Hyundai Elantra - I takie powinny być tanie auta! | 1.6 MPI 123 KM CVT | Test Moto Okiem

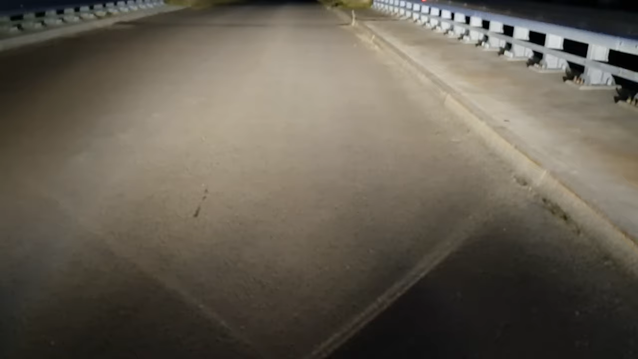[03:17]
bo niesamowicie dobrze oświetlają drogę, jak na oczywiście standard, który sobą prezentują.